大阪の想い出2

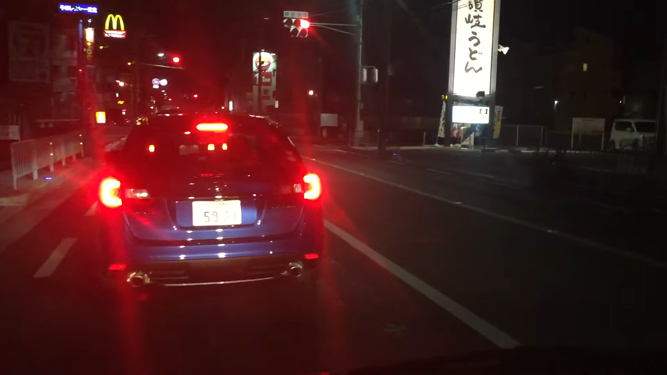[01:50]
うん、うどん食うたことない、ここで ガスト、 あんたの好きな松屋が 嫌なんや、 え、ガストやあった、 なんか できたんやな、昔なかった、 セブンイレブンがあるね、 あ、知ってた、知って た、
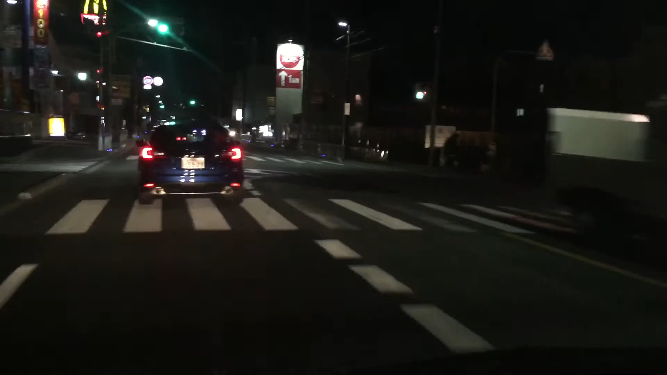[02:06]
ほら、1キロガスト、 え、ガストやあったなかったんちゃう、